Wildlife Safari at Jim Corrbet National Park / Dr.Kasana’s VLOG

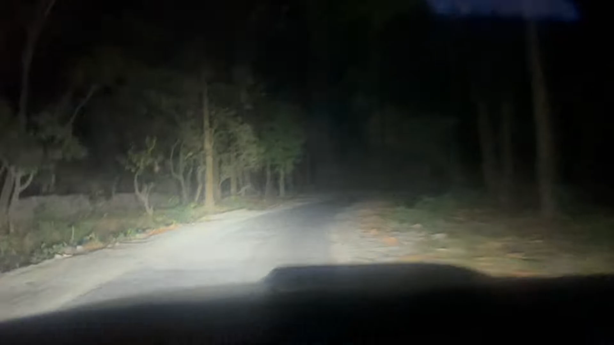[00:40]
क्लोज क्लोज क्लोज। हिरण अभी भागते हुए, ये देखिएगा दोस्तों,